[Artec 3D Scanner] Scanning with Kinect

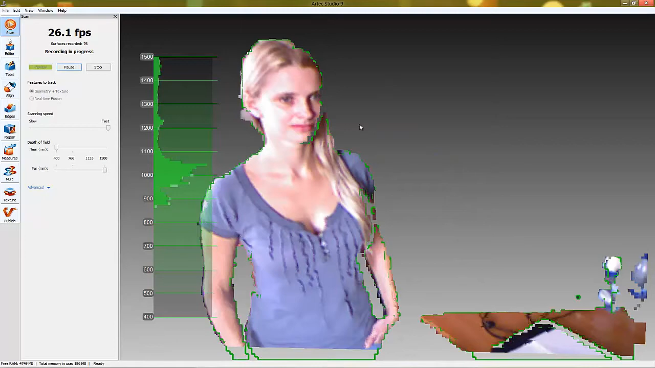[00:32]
All scanned data will be saved in the workspace panel.